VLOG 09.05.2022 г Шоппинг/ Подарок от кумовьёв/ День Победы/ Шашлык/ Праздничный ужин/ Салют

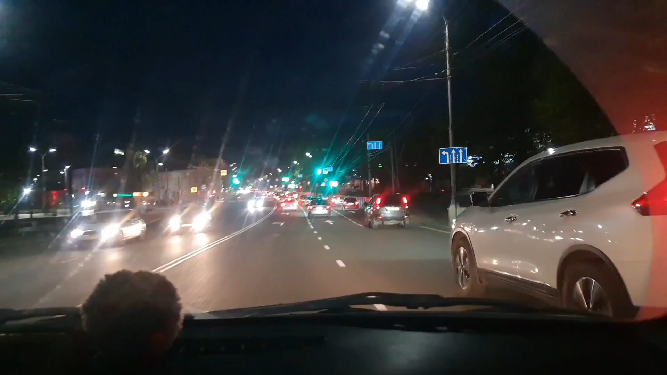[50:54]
Все едут на салют. Вообще. Все едут на салют. А зачем ты такой круг делаешь? Зачем? А что там пробка стоять?